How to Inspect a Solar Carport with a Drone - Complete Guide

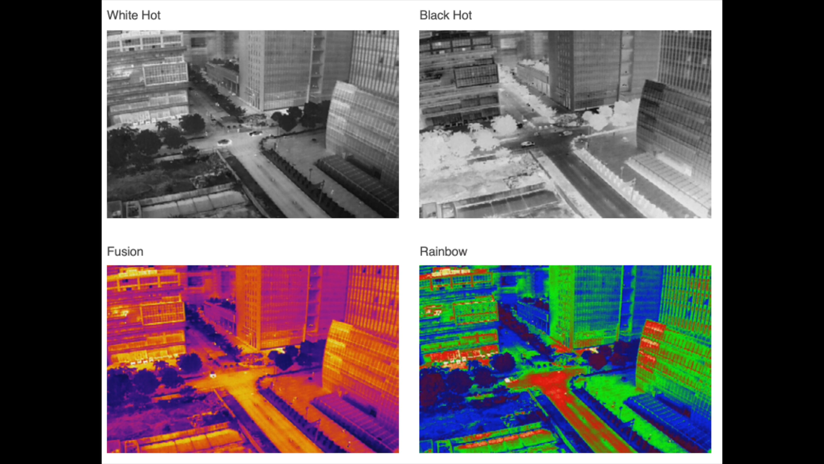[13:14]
color palettes or different coloring schemes that are used to depict thermal images
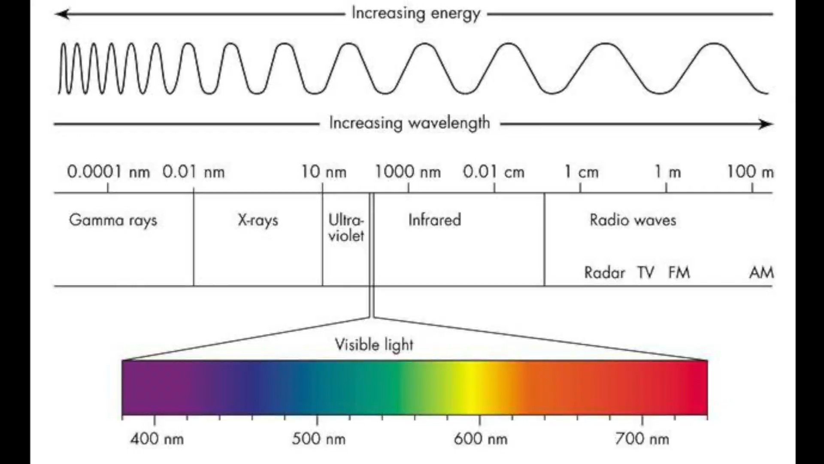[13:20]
since infrared energy wavelengths are not perceivable by the human eye on the electromagnetic spectrum
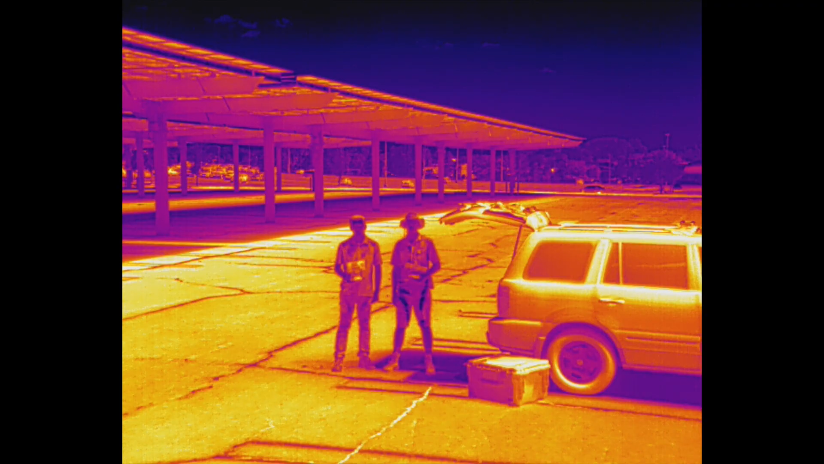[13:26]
thermal cameras add something called false color and just like digital
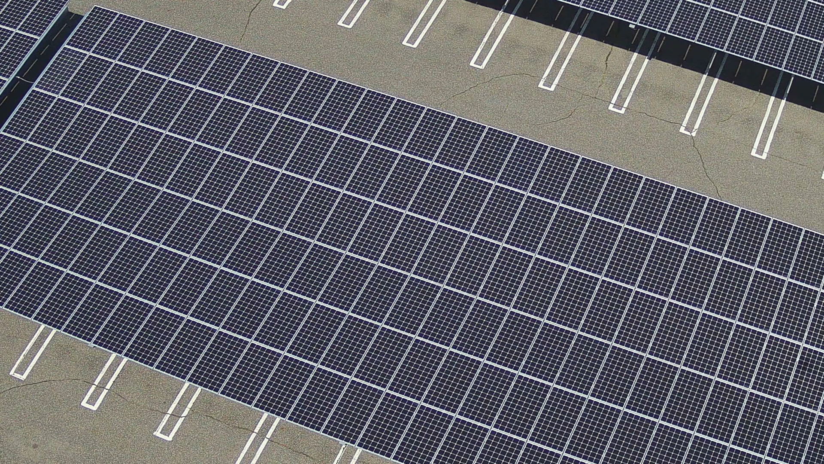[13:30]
images thermal images are made up of pixels so in thermal imaging each individual pixel represents a specific temperature data point and these data points are assigned to
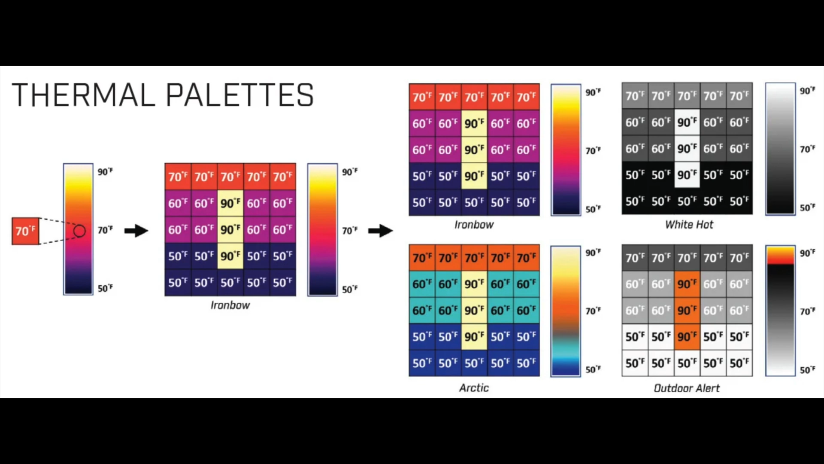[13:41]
unique shades and colors based on their value meaning that as the thermal sensor detects changes in heat energy it will express this change by adjusting the color or shade of the pixel therefore
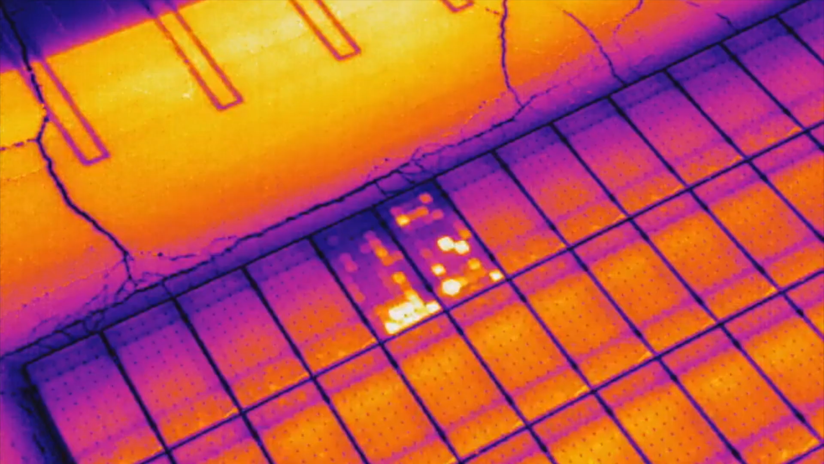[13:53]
switching palettes changes the appearance of a scene and highlights key
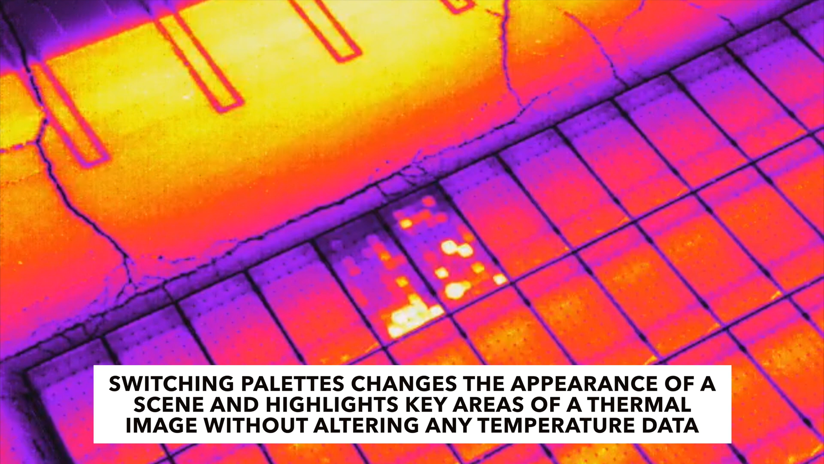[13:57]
areas of a thermal image without altering any temperature data now there is a
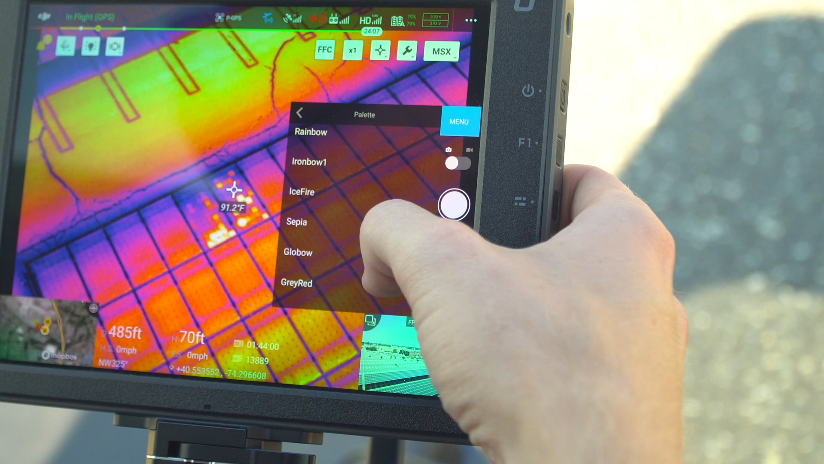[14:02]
On screen: spot 91.2°F
lot of color palettes to choose from and you should not just pick a random one for your inspection each has their own
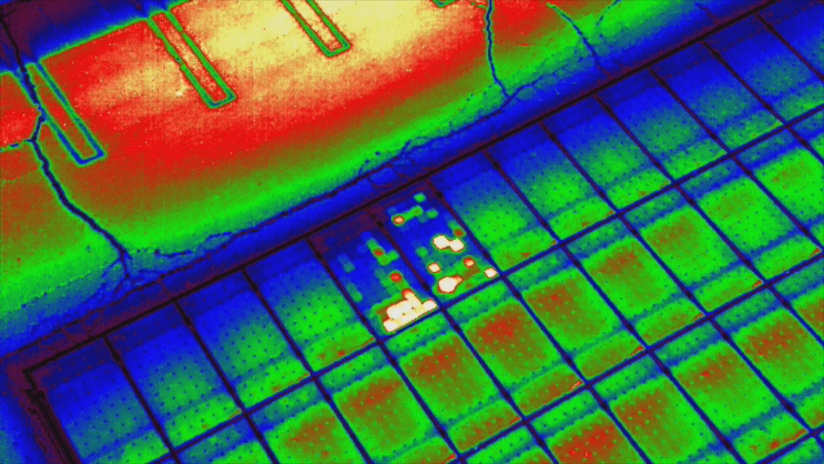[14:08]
use case and one palette may bring out a point of interest to your attention whereas another one wouldn't have
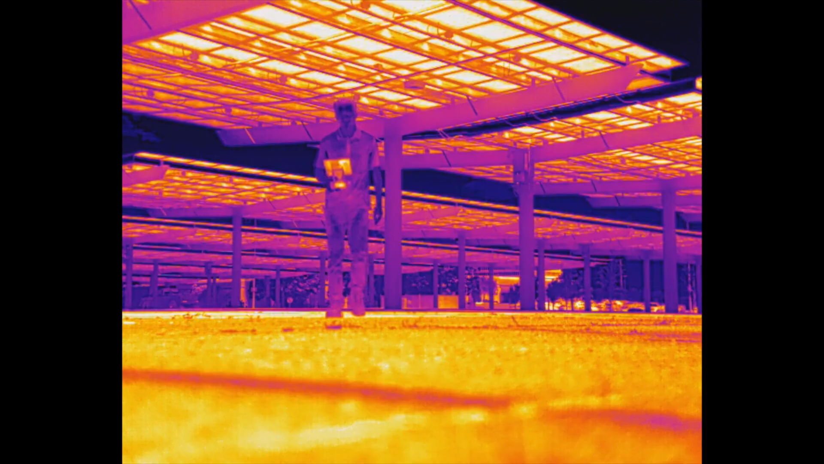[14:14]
a few of the most commonly used palettes include fusion and iron bow which are
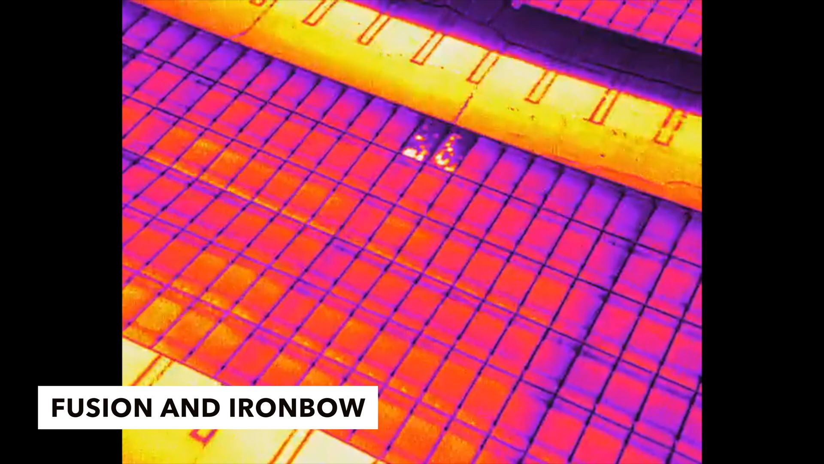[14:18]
general purpose palettes that quickly identify thermal anomalies
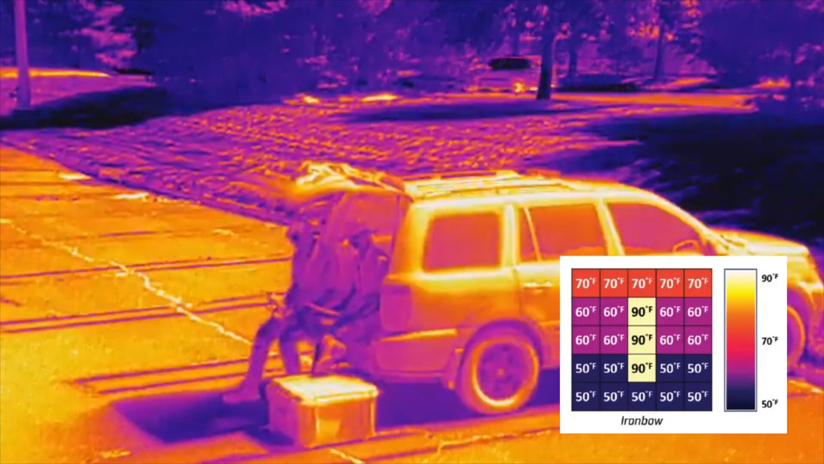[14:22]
hot objects are
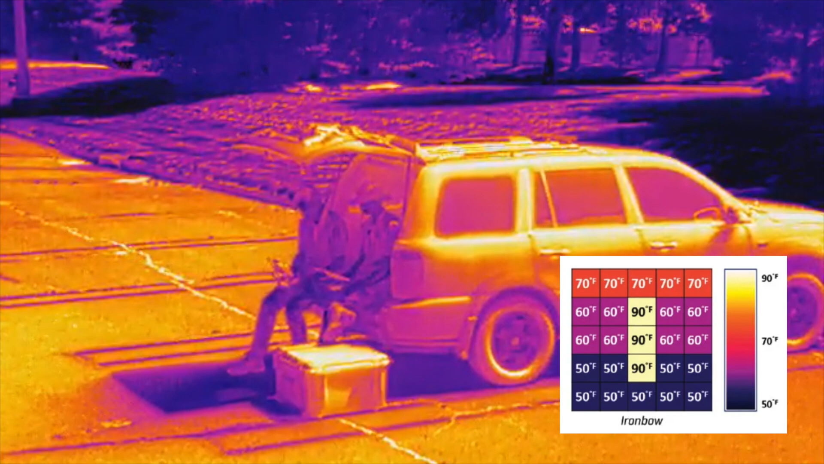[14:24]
shown in lighter warm colors while colder objects are shown in dark cool colors
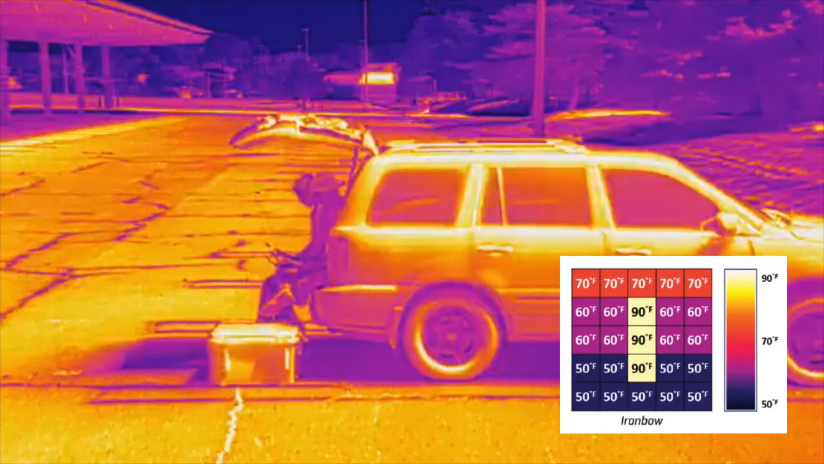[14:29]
this is commonly used when relaying basic thermal information to people outside of the thermography world
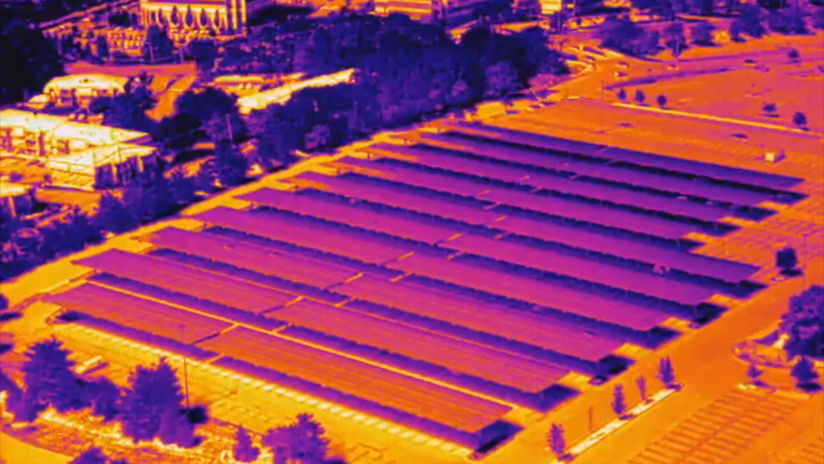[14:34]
for example ever since we were in grade school we identified hot objects
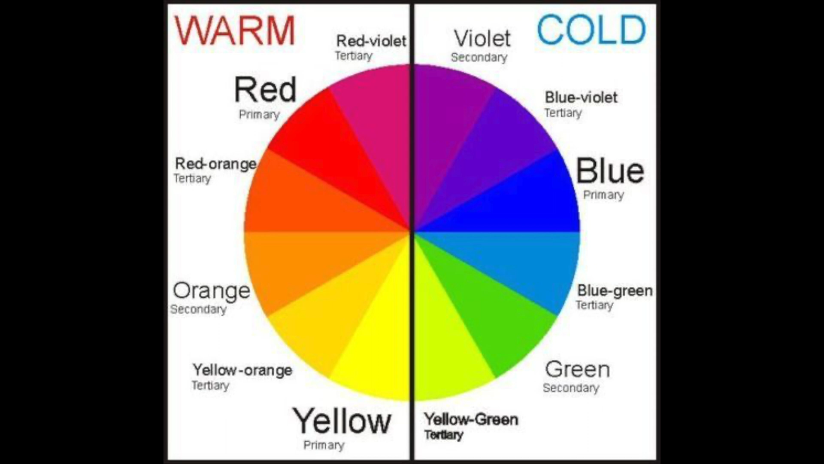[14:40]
as red and cold ones as blue and so i often photograph and record these
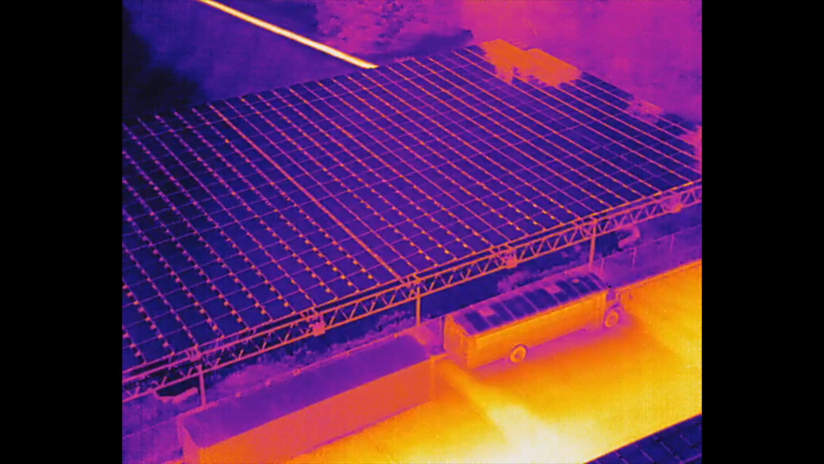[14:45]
explainer videos with the fusion palette on so that more people can easily relate to the information
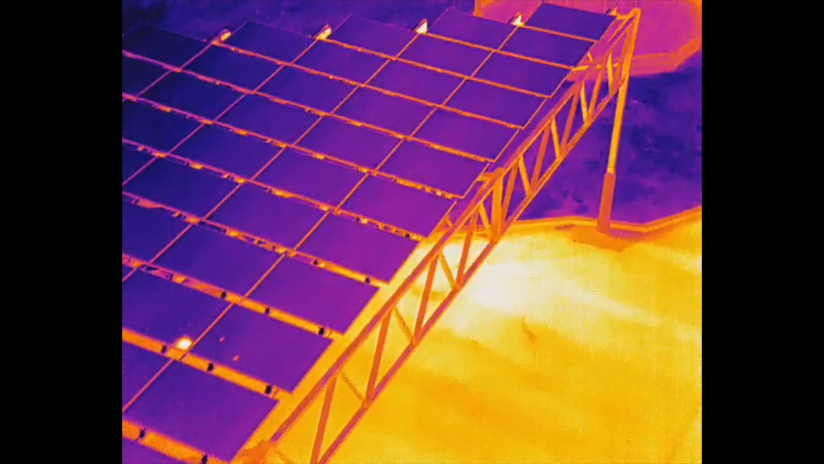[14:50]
that they are viewing next we have white hot which displays warmer objects in white and cooler